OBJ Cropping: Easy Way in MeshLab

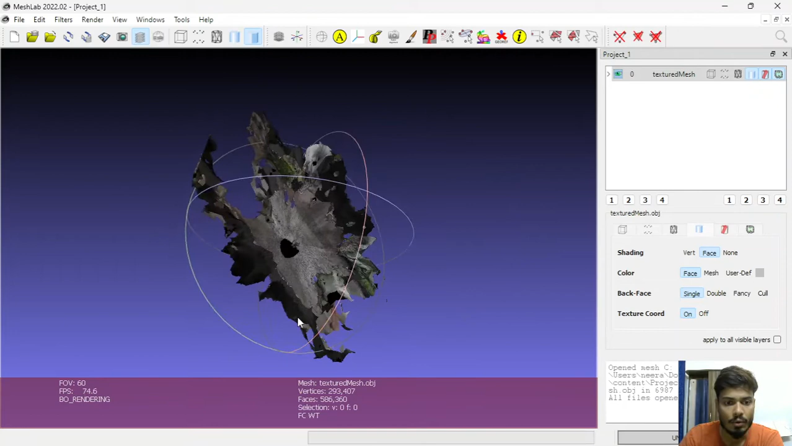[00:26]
size so yep so let's see how to do the cropping of any specific object like you can see here
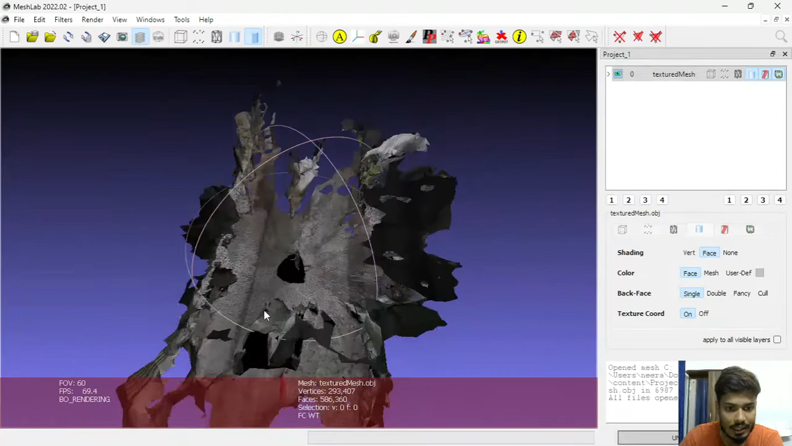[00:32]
in this environment a person standing like in a in this noisy object
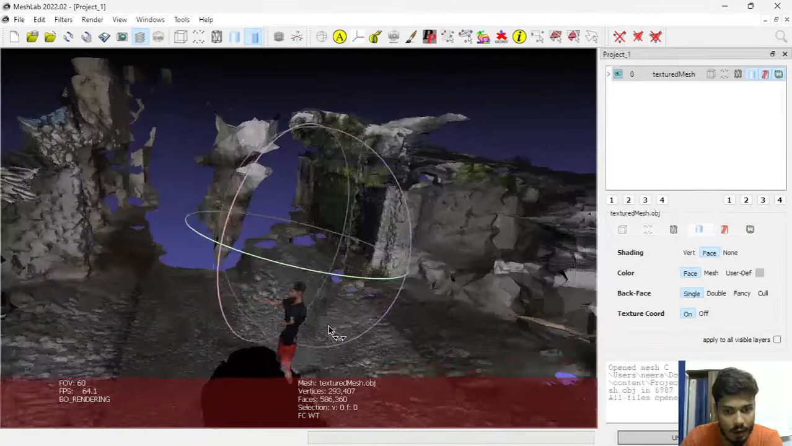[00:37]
file and I would like to crop out only this person so if we will
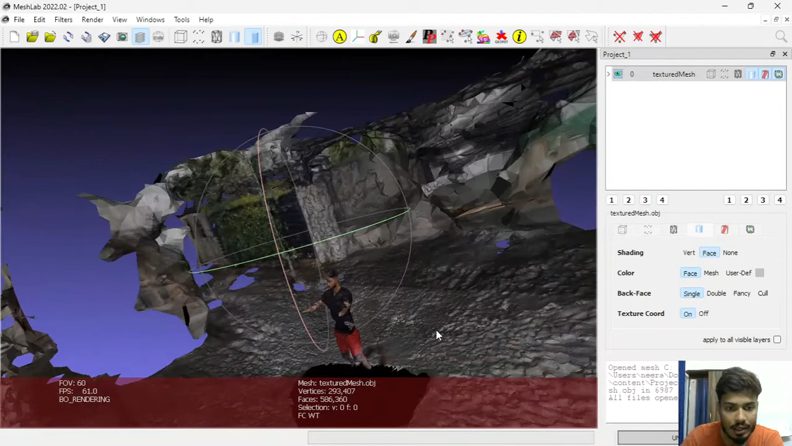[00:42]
do this manually cropping the external environment is very difficult and time taking so we would like to take a shortcut and see how to do this cropping of this person
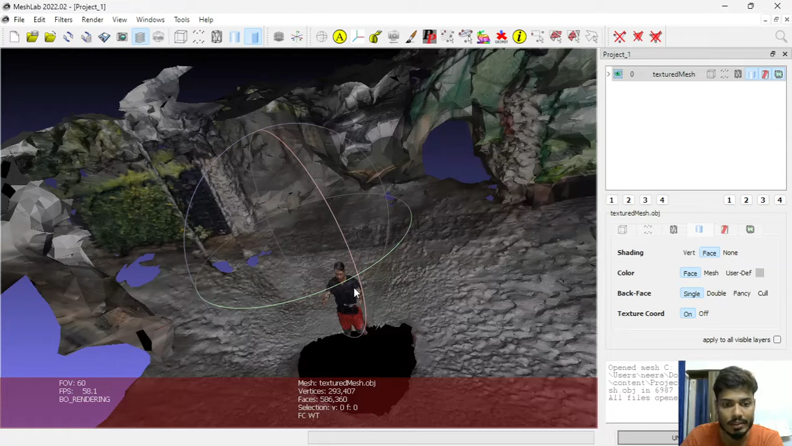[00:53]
so go to this I can select vertex cluster select the object which you would like to keep in
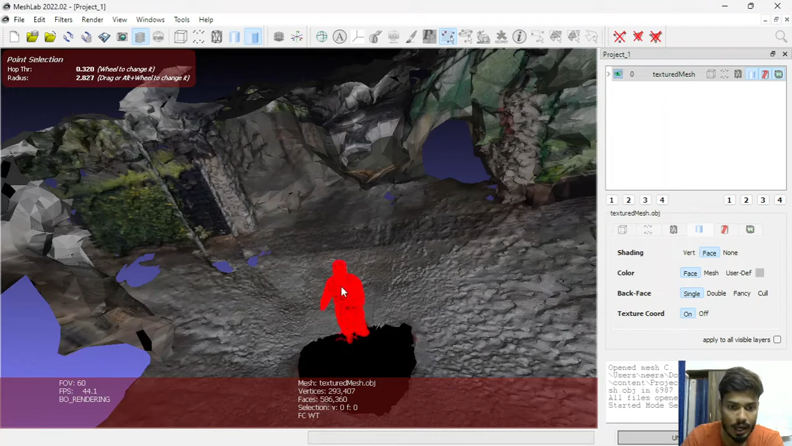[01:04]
your object file and then go to the filters selection
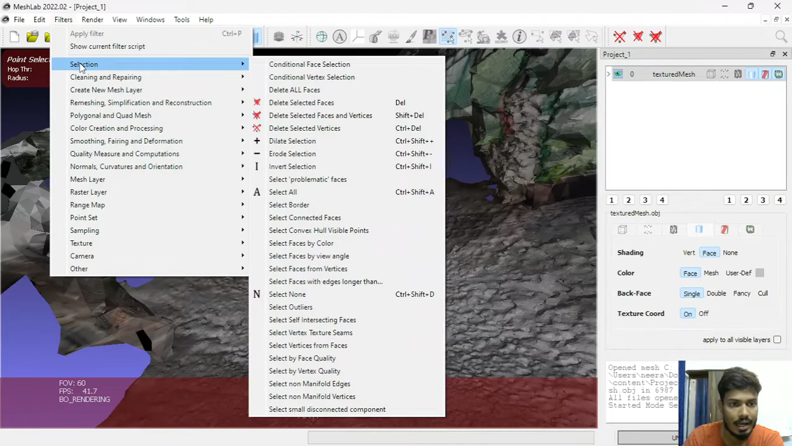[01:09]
then invert selection click invert faces invert
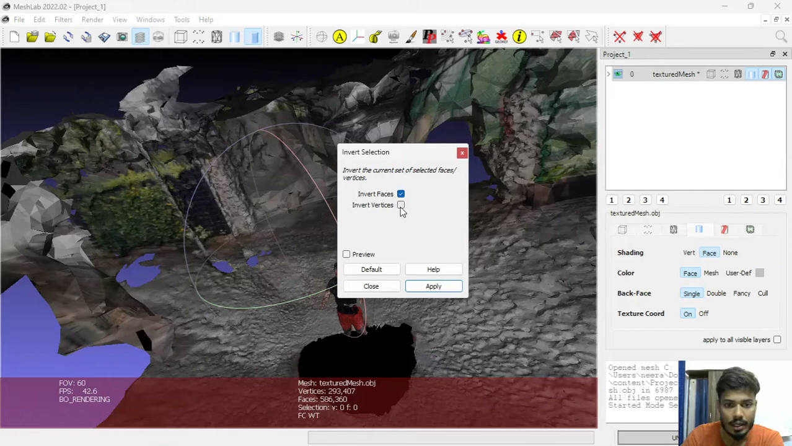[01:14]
vertices click on preview and then apply then close
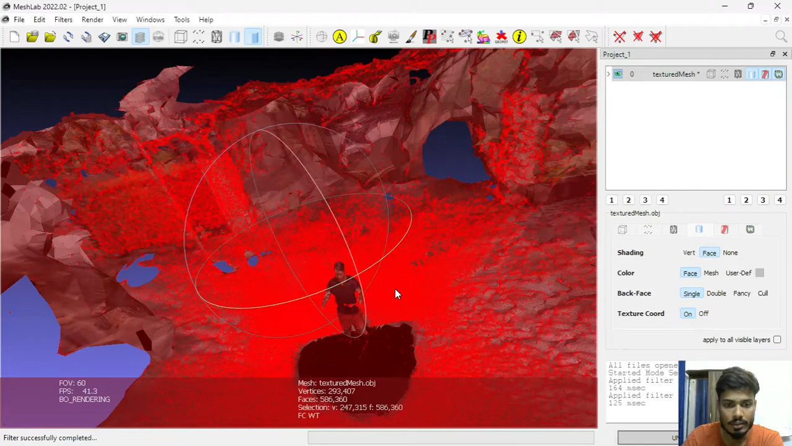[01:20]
this here now you can see apart from that person all the objects all the environment noise it got selected now what we have to do
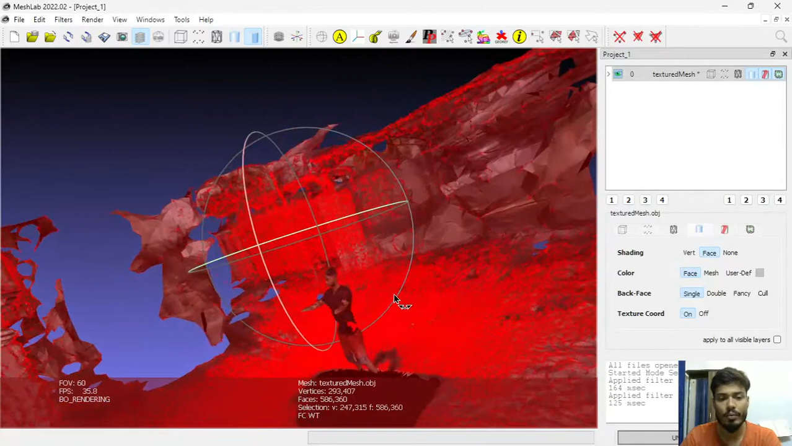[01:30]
we have to just remove all those vertices so for that go to this icon
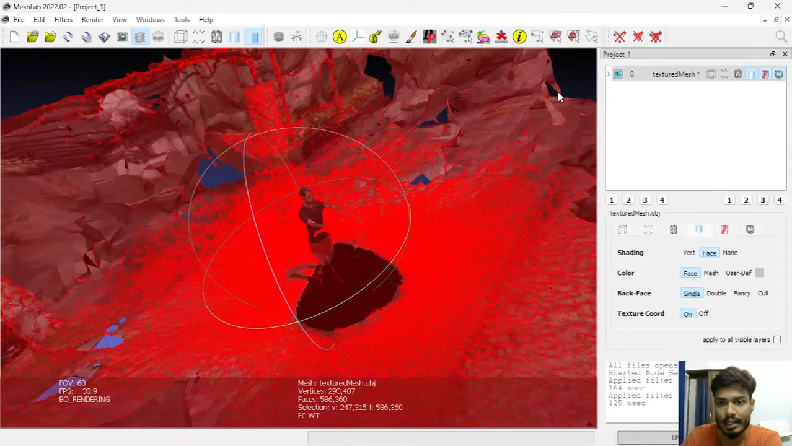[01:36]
delete selected vertices click on it and now